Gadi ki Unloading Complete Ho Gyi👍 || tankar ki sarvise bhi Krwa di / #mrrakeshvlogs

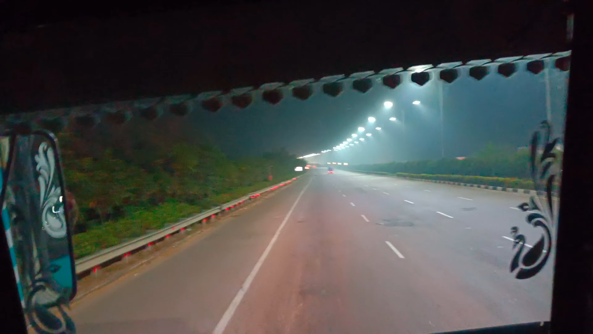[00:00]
इस आने वाली यह मत्लब तस लाइन कि एक साथ मुझें सकती है मतलब पांच गाडियान इसे और पांच गाडियां रिटन आने वाली ऐडिय के
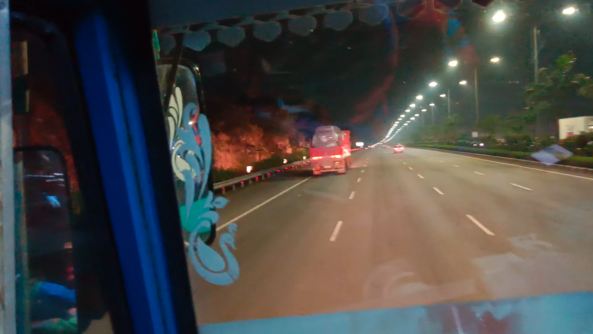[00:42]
हमारे टोल कटेगा तोल कटने के बाद बेंगलो रोड इस्टार्ट हो जाएगी आसे हमारी काटी खाली हो गई है
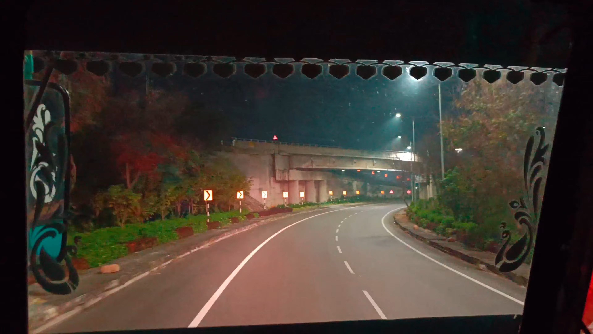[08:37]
गाइज जो सामने बिरी जा रहा है और इंग रोड का रहा और अभी हम जिस रोड पे
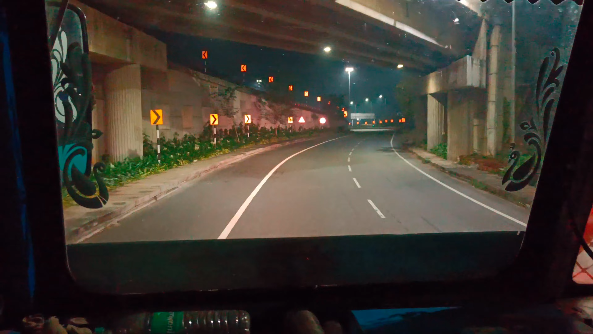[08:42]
चल
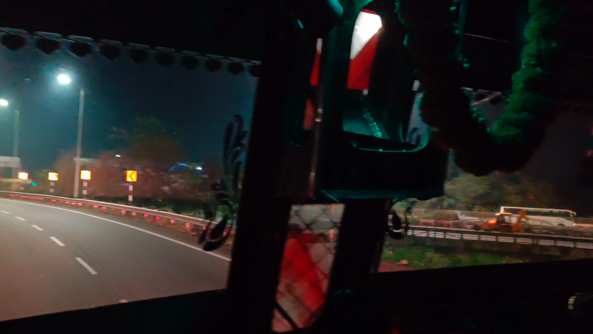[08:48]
पर रस्ता एद्राबाद सिटी के अंदर जा रहा है जैसे हमारे टोल कटेगा रोड कटने के बाद बैंगलोर रोड स्टाट हो जाएगा यहां से आज यह से रस्ते पर गटी जा रहे हैं पिछे भी कंपनिया भी आरे साइड में